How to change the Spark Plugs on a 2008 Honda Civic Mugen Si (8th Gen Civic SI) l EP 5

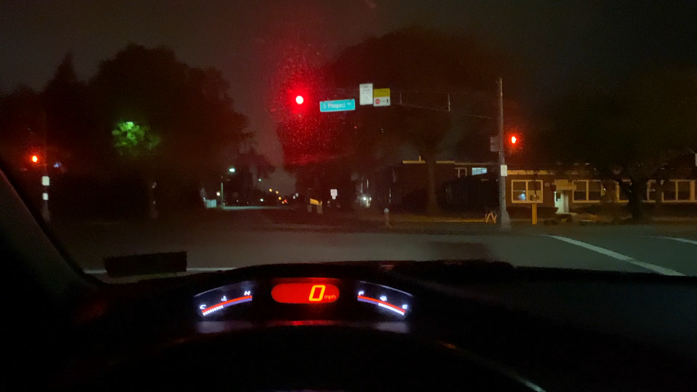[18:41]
As you can see, it's later in the day. The sun's gone. But I really did want to take the car out for a test rip now that I got the new spark plugs in there. I'm not expecting anything crazy. Maybe like a one horsepower or two horsepower gain. Those spark plugs were pretty shot.
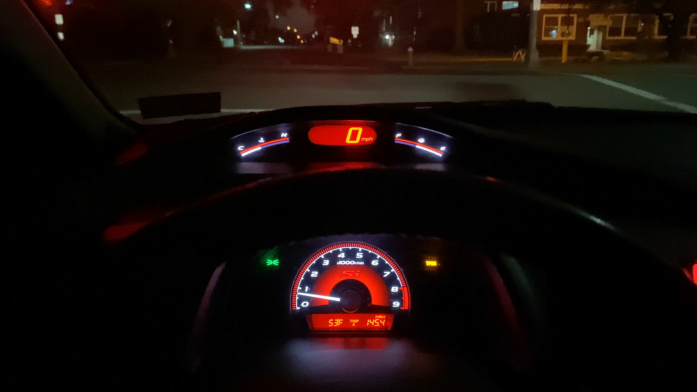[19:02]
130,000 miles on them. So they looked pretty beat up. So I'm just glad that I got some fresh plugs in this car. I'm going to take it out for a little test rip. I just turned the car on. So it's still a little cold. I'm just going to make sure all the fluids are warm and everything.